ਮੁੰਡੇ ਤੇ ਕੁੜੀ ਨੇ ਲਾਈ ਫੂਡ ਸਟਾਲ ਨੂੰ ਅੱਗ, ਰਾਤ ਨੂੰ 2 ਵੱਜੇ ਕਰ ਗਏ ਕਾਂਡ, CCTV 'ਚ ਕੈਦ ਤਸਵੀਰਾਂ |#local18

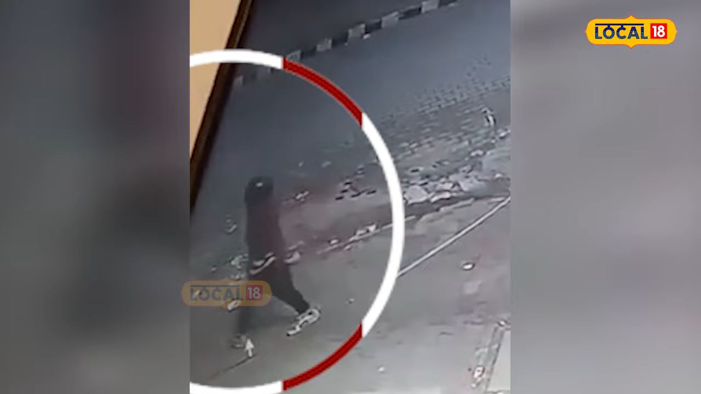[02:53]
देनाल ओ उत्तों फरार हो जानदेने अलाकि चदो लोग उस्ठो थी निकर रही सिफक दे उत्तो था उना थे वल्लो अग लगी देखी